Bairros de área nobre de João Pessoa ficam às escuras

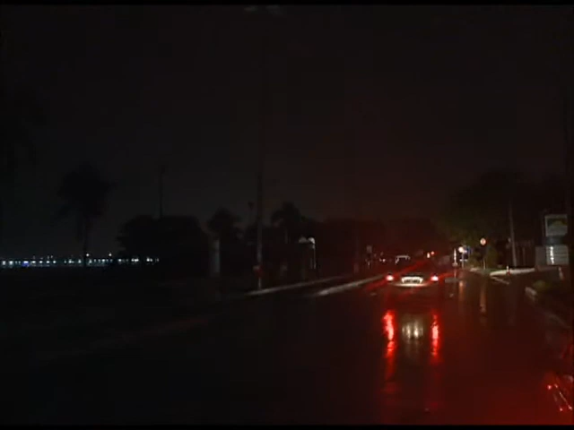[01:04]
Possivelmente, algum raio deve ter atingido a rede elétrica aqui dessa região e apagado tudo.